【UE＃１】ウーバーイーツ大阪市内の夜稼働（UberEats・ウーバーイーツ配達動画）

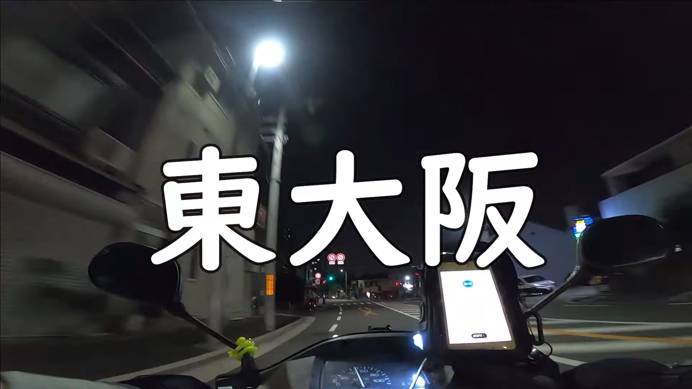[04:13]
今東大阪にいてます南波から3軒目が東大阪の小阪までお届けしてまいりました
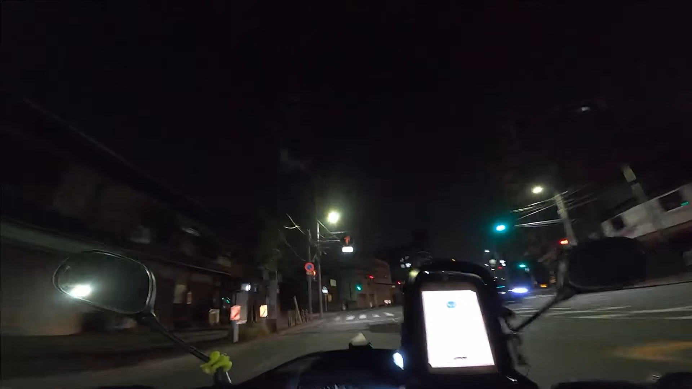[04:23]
2軒目がですね今里であのーもう東大阪に入ってしまうんでオフラインにして南波まで戻ったんですけど南波に戻ってで南波からまた小阪ですまあちなみに7.3キロでえーと1036円まああのブ